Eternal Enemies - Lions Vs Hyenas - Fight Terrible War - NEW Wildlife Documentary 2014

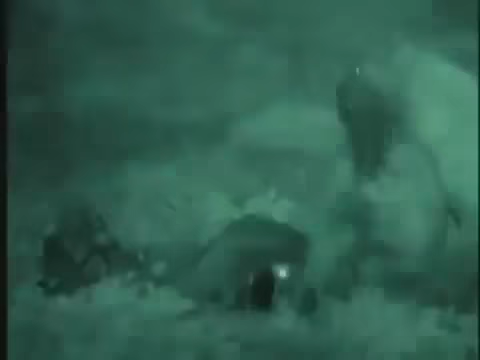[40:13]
His clan bustles in to drive the invaders away. They bolt the meat while they can.
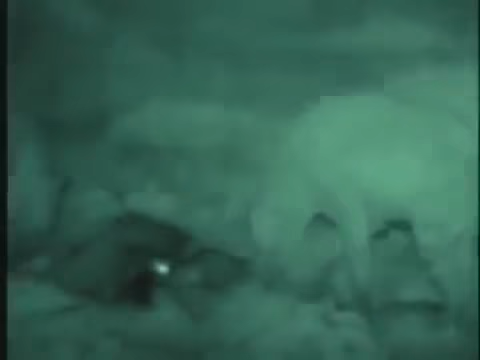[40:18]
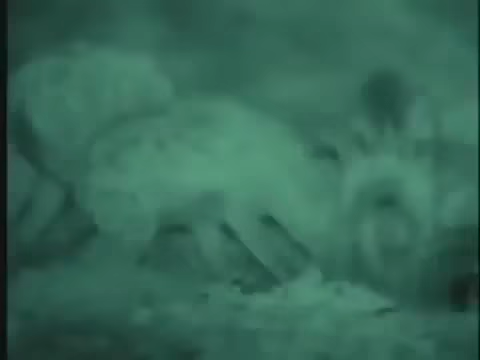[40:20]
Other threats may arrive to challenge them in turn.
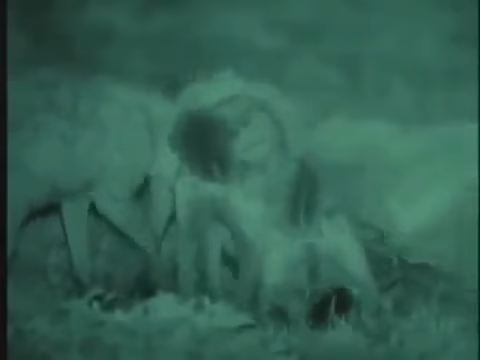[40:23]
They remain watchful. This is truly fast food.
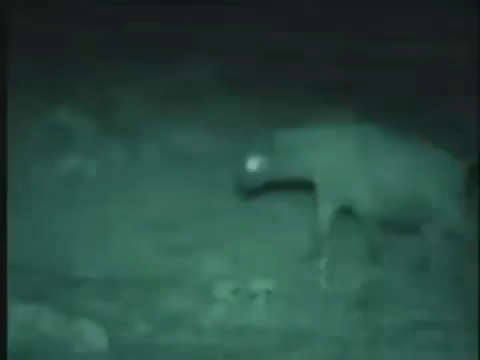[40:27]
The invaders will be back to recapture their meat.
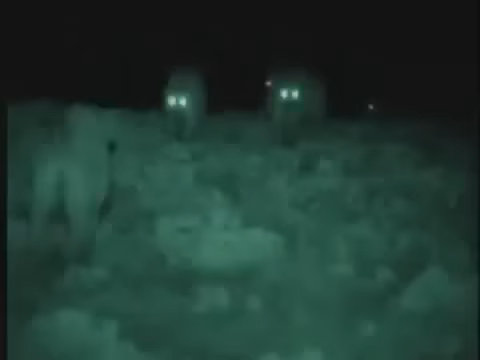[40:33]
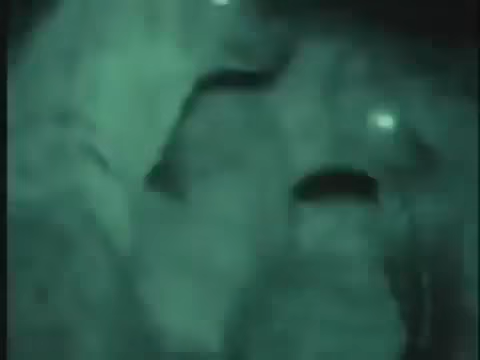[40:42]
Like all the animals here, their eyes appear to glow. A mirror-like membrane doubles the available light.
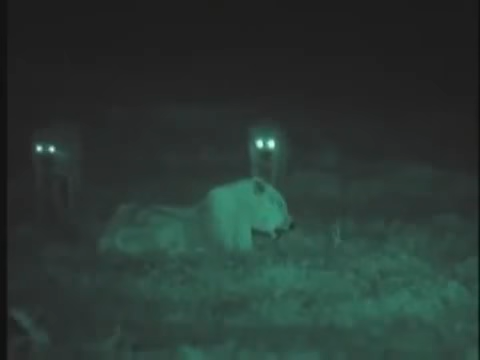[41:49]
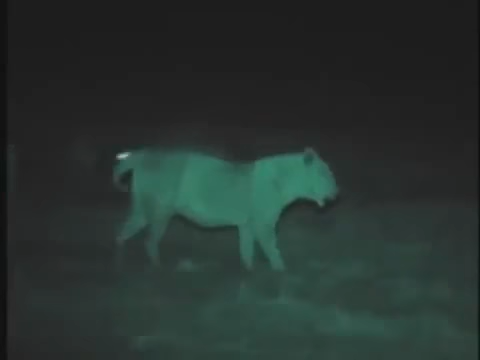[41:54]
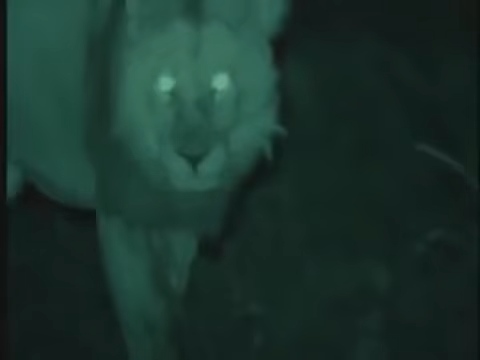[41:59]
And when the lions go hunting, they do so just as they are. They wander off in the general direction of the sound of herds of animals. To the lions, the herds are almost invisible at any distance, just dull grey smears.
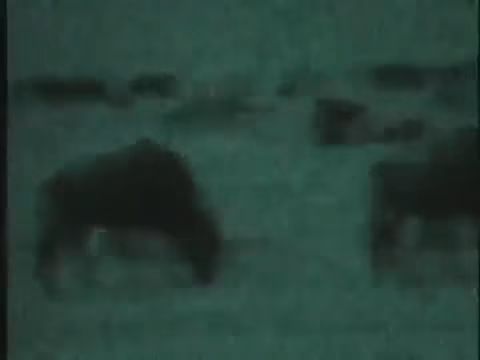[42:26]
But they can locate the grazers easily by sound and smell.
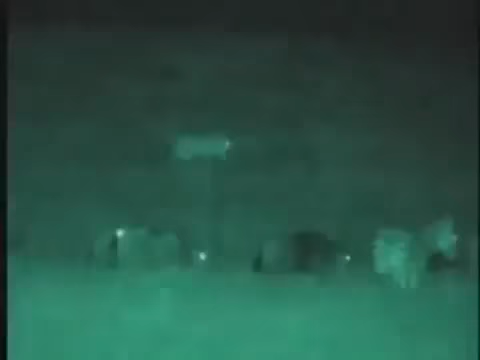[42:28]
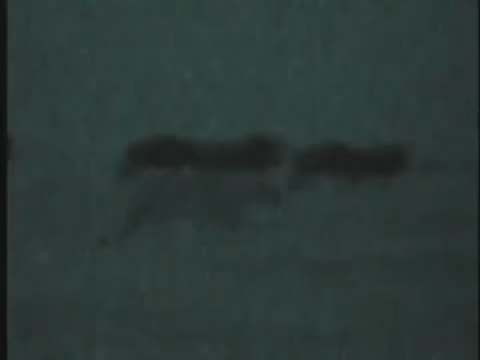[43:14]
The circling lion is almost invisible.
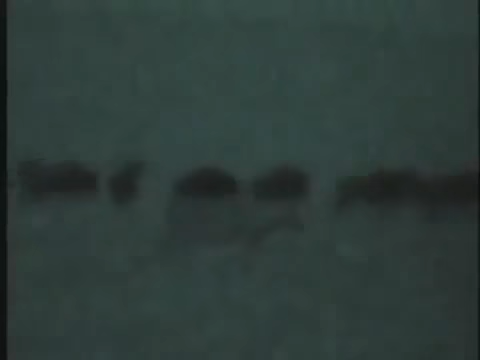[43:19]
Bathed in infrared light, it stands out.
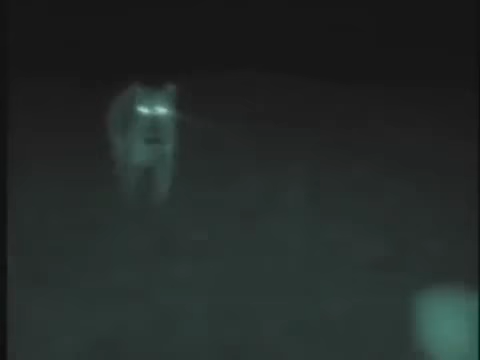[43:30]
Another Tommy can hear something and is off.
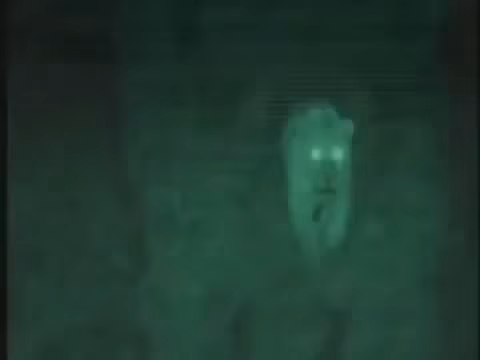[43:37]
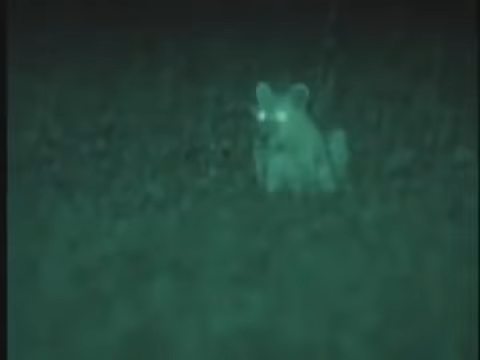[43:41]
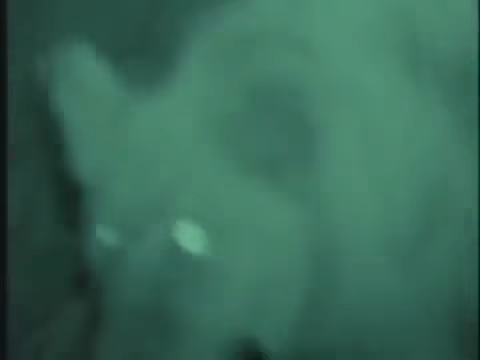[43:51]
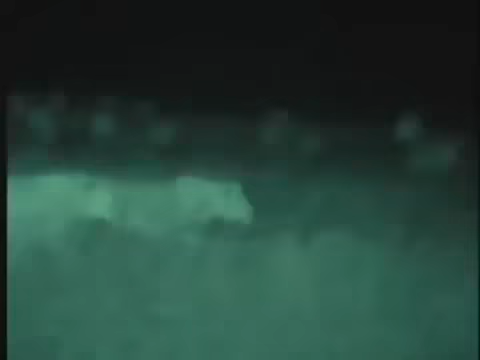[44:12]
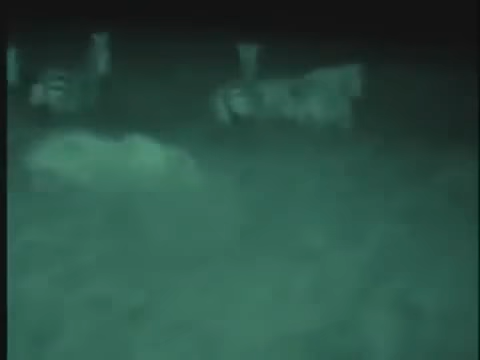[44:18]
Two young males take a small zebra with ease.
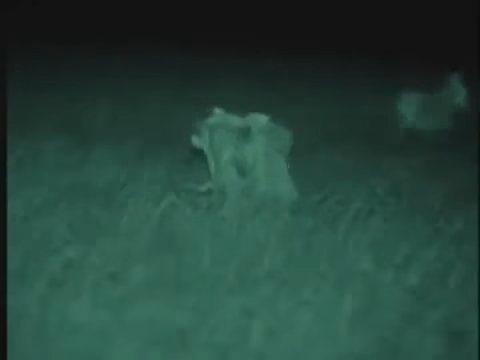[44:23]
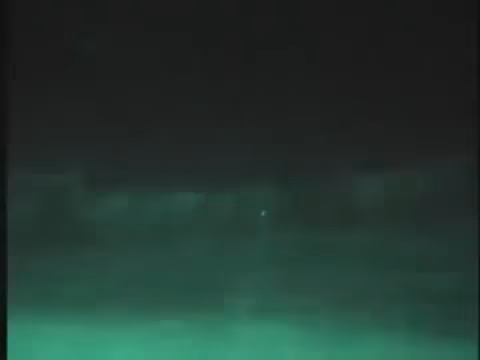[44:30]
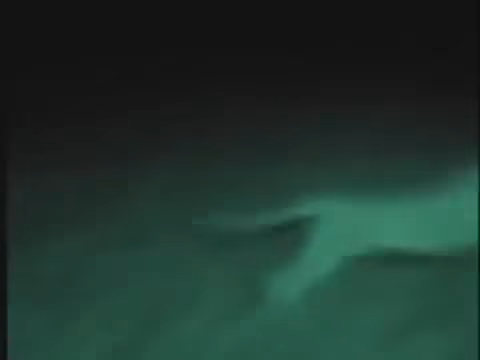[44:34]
A lioness gives chase. A high kick lets her quarry escape.